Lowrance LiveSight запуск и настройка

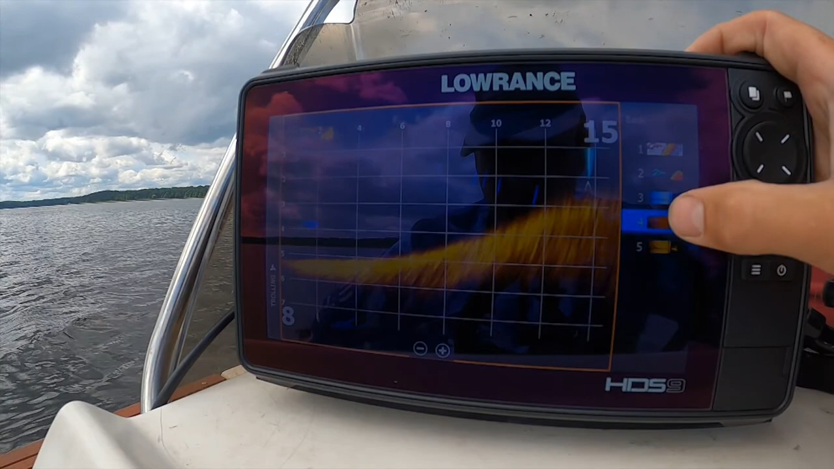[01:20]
можно менять чувствительность оптимальная где-то так здесь можно менять расстояние вот эту верхнюю шкалу здесь глубину менять
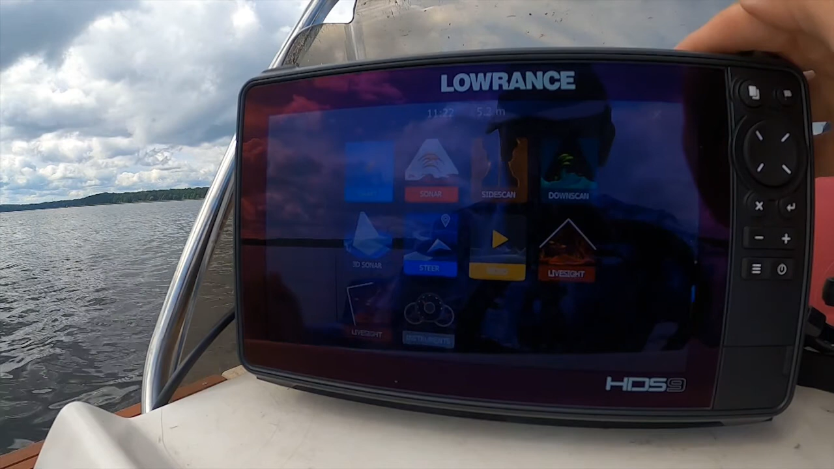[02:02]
для того чтобы включить нижний режим пишет что источника нету зайти самар лайсайт инсталляция здесь выбрать не боковое нижние сохраняем
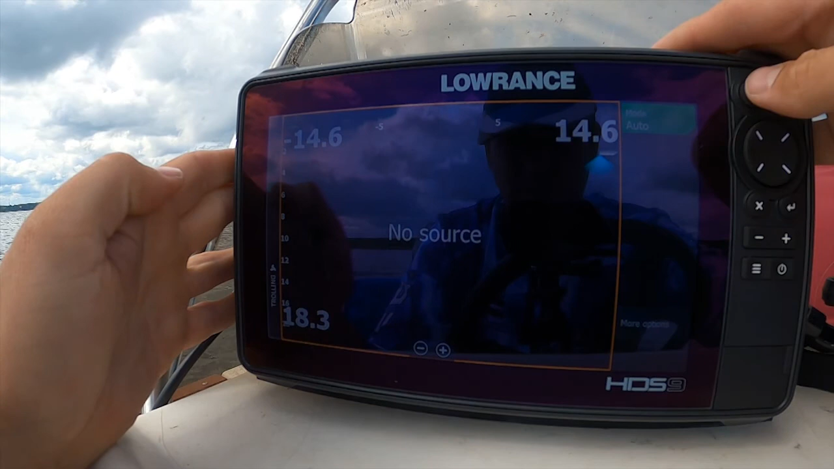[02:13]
что раз заходим после этого меняет режим звукового на нижний
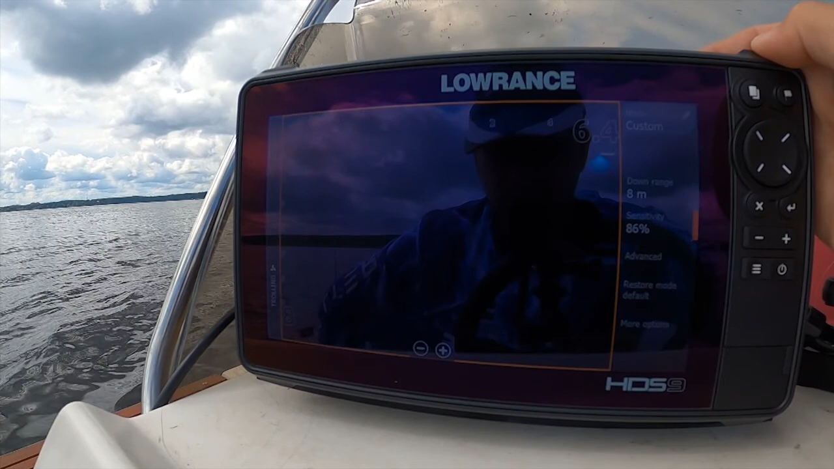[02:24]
тебе он показывает низ но у меня датчик стоит как
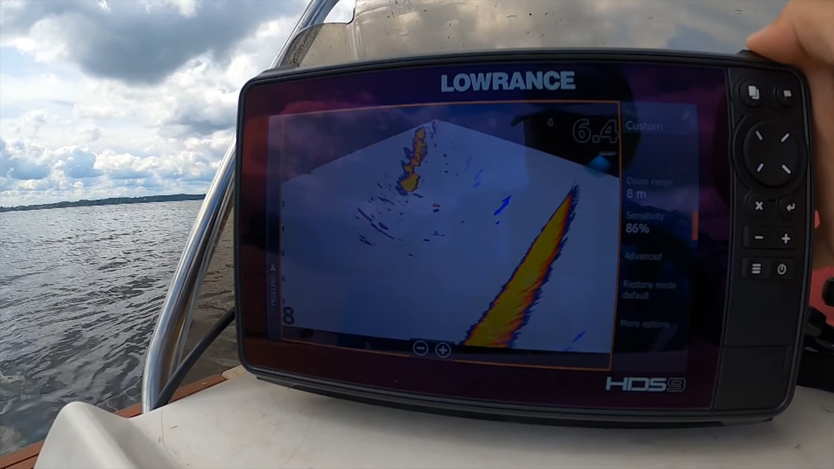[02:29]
боковое не буду переставлять сейчас поэтому он так показывает непонятно
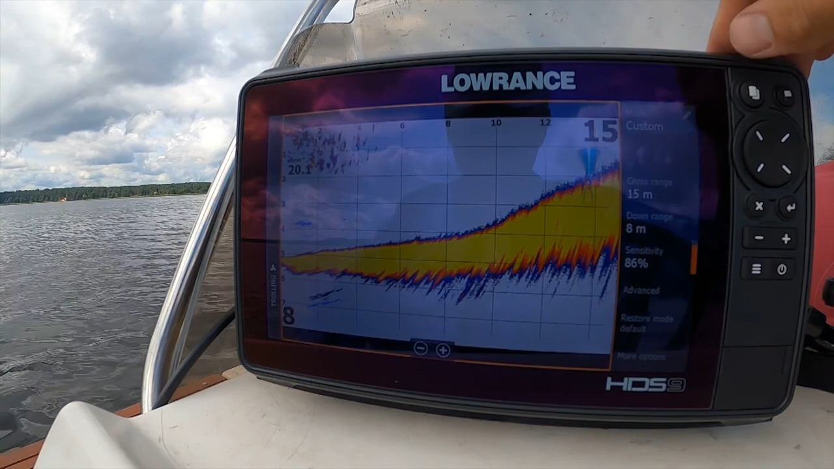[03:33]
что касается настроек еще один момент у настройках для того чтобы он работал нужно идти в обычный сонар здесь есть каналы зависит от того куда он у нас сзади подключен обычно подключается к первому каналу здесь должно быть единичка если мы подключаем второй канал у нас работает стационарный датчик от прибора ничего не будет показывать